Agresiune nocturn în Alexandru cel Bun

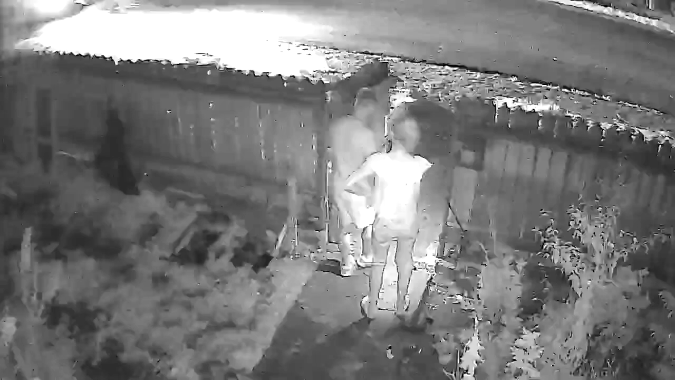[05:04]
Uitați-vă, țin de sticle. Nu, dar ce dau în mână? Că aveau ceva în mână. Sticla! Uitați-vă.
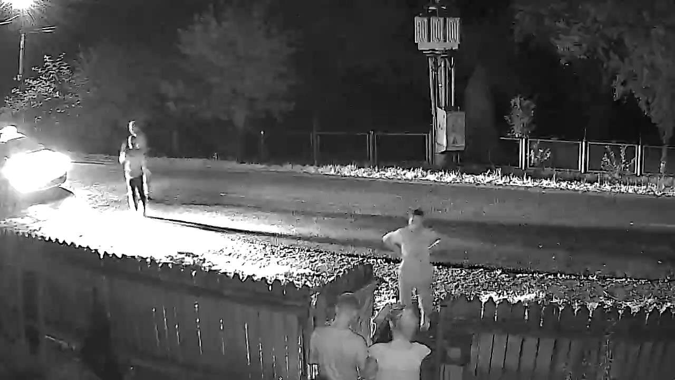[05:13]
Dar nu poți să intri, nu poți să intri peste noi în curte. Noi acolo am spus, hai traficul, păcă-i cineva. Da, știi cum intra. Da, nu, nu, nu.